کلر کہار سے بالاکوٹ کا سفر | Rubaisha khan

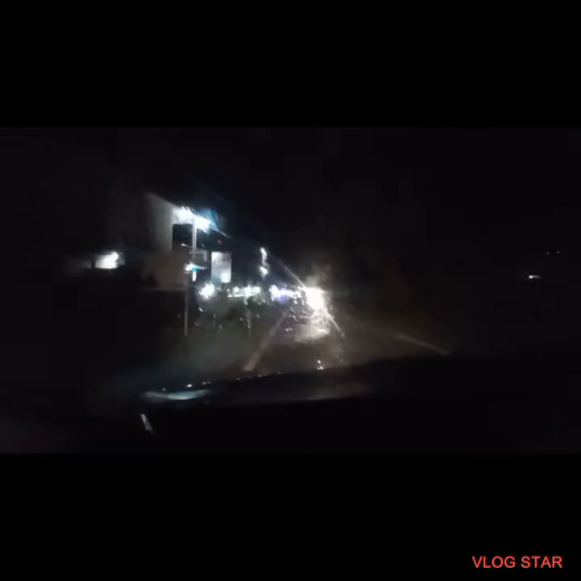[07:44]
بس ہم ہوتل ہی دیکھیں کہ کوئی ہمیں اچھا سا ہوتل مل جائے اور ہم وہاں پہ روم لے لیں تو پھر میں آپ کو روم کی اور ہوتل کی ویڈیو آپ سے شیئر کرتی ہوں دیکھیں یہ ماشاءاللہ بڑ کڑھائی بھی ہے ادھر
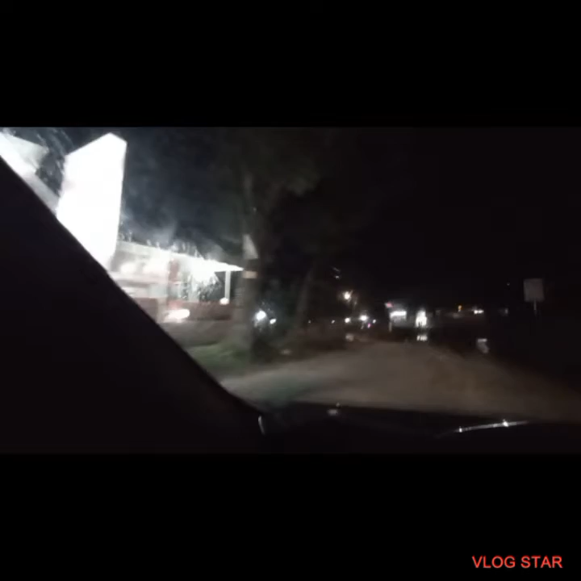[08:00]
بڑ تککہ کڑھائی اور بلکل ساتھ ساتھ ہوتل بنے ہوئے ہیں تو ہمیں لگ رہا تھا کہ کچھ رات کا ٹائم ہے تو ویران ہوگا سنسان ہوگا لیکن ایسا کچھ بھی نہیں ہے ماشاءاللہ بہت خوبصورت جگہ بنی ہوئی اور بہت رونک والا ایریہ یہ ہے یہ دیکھیں ریزورٹس بنے ہوئے ہیں